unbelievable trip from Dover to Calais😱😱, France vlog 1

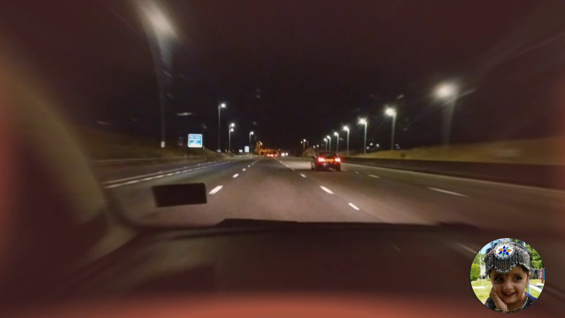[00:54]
guys we have now arrived to Dover after a long three hours and 25 minutes drive as you can see we have a ride around 4 52 a.m. is around fudger time the morning prayer we are gonna go and see
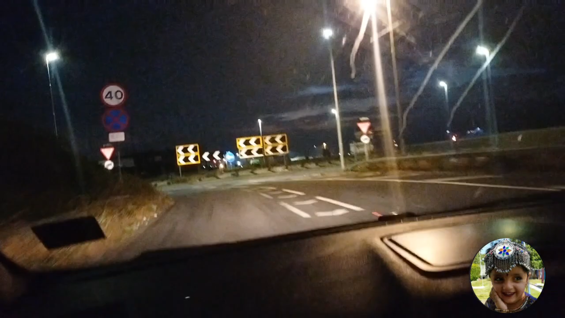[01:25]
where the ferry is now and and then after that we are gonna I'm gonna show you if we can if I can I'm gonna show you the sunrise which is gonna happen in about half an hour one hour and look at the skies lads look at the skies already